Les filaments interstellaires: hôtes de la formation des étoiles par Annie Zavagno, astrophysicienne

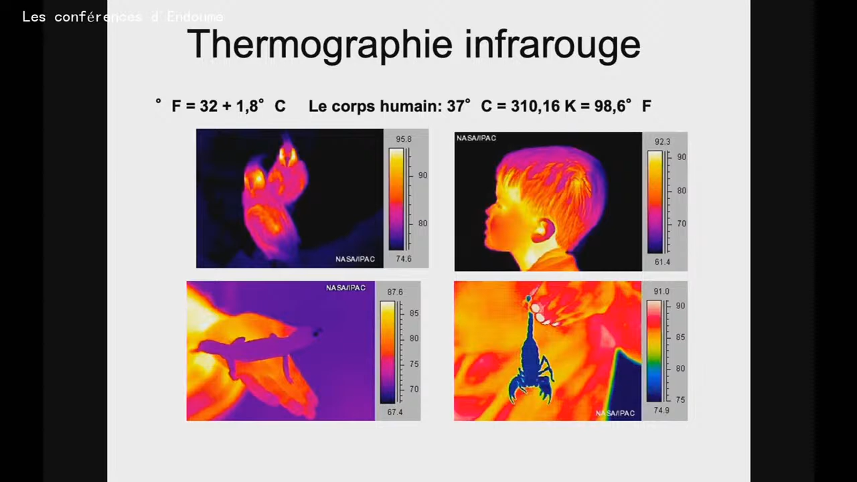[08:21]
puis ici quelqu'un qui tient par la main un scorpion. Donc votre œil et notre cerveau sont capables de reconnaître ces formes,